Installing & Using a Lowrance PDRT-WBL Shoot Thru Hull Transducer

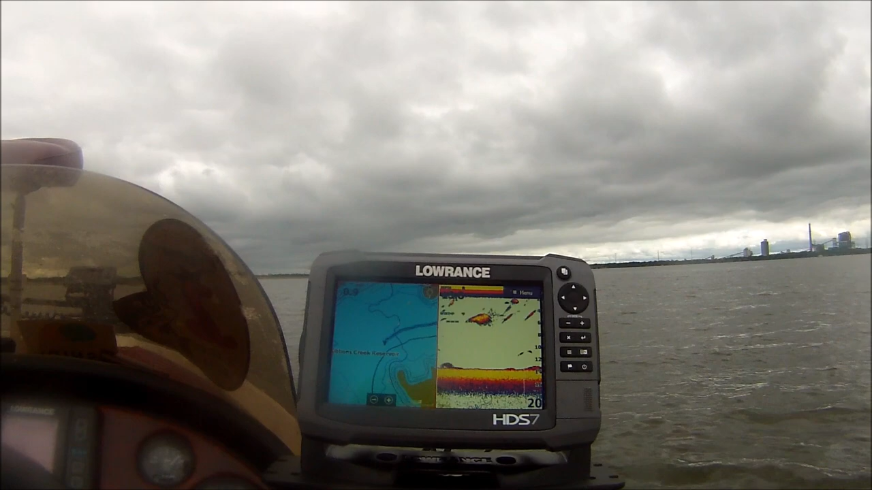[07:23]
transducer my old transducer would blank out about seven and a
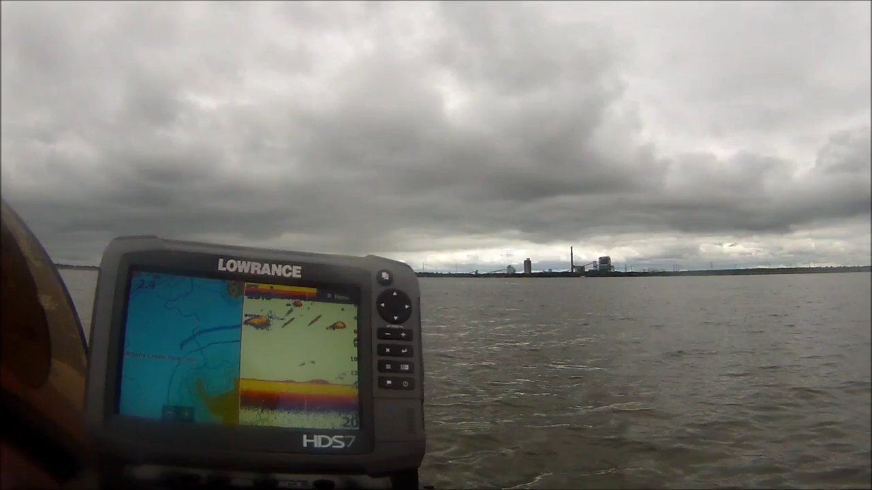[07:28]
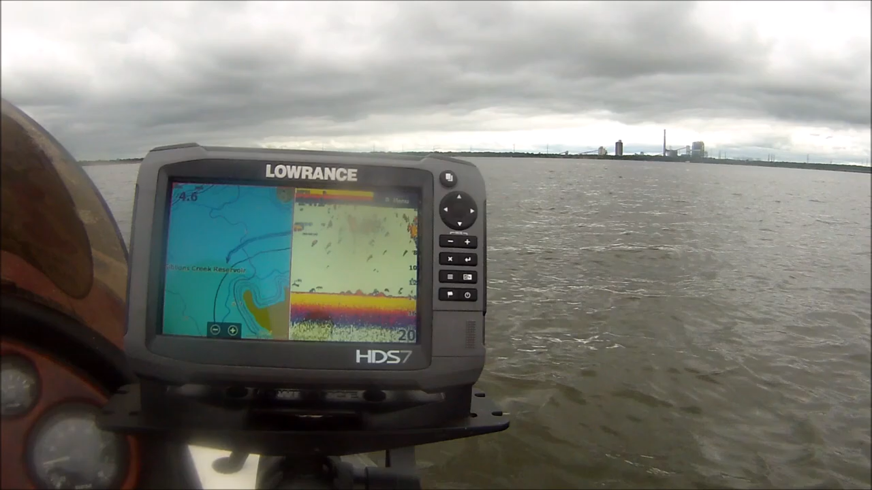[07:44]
all right we're already up to five and a half all right
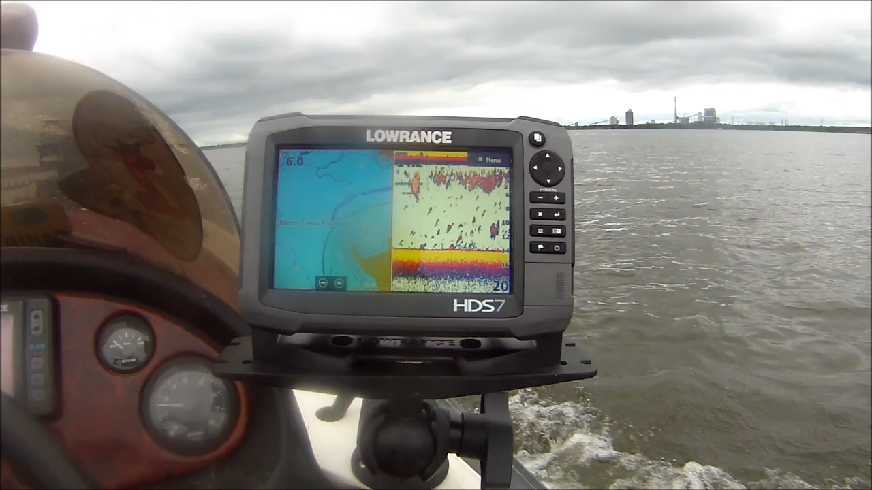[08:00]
let's get up on plate now so
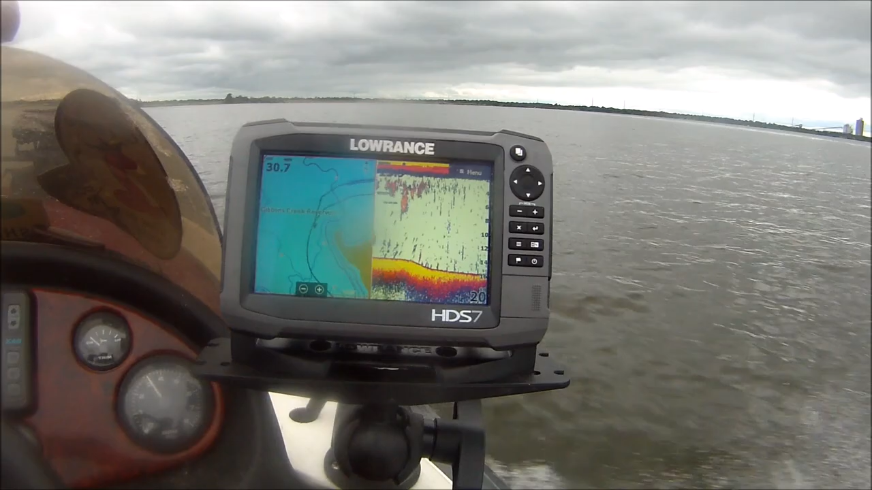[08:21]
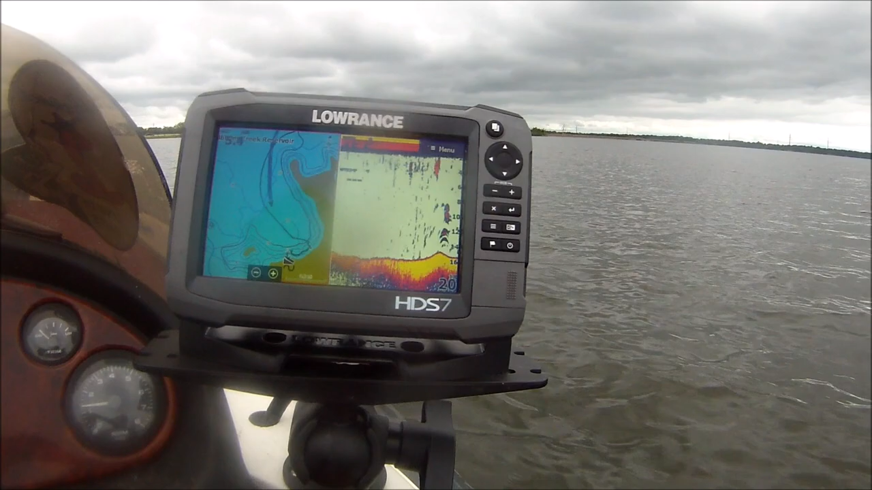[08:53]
well we got up to 30 30 something miles an hour and it didn't skip a beat so i'll have to test this thing out some more and see how fast we really can get it going without it skipping so until next time see you later